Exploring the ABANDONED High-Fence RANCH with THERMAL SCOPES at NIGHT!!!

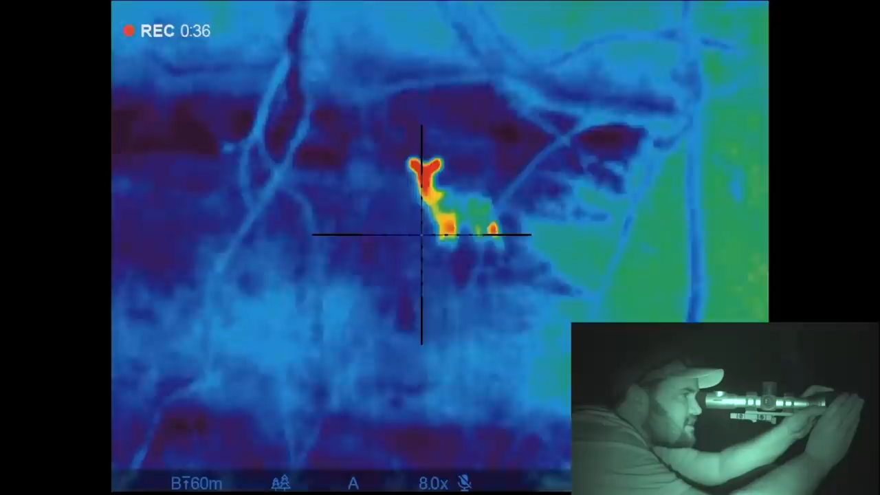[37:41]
Coyotes probably wouldn't just stare, right? No. Yeah, it's definitely a deer. All right, well, saw another deer. Shoo! We made it back, ladies and gentlemen.